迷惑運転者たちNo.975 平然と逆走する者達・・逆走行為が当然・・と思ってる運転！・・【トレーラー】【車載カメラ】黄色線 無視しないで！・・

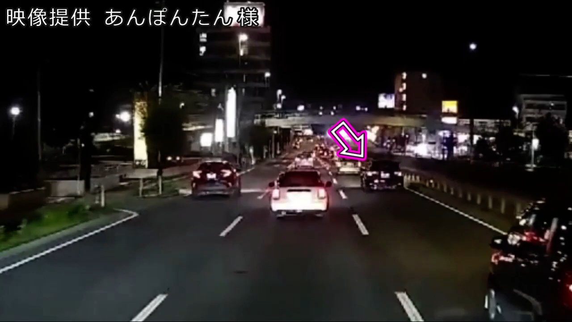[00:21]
スカル寸前だぜ、あれ。バカ野郎。おぉ、ぶつかる寸前だぜ、あれ。バカ野郎。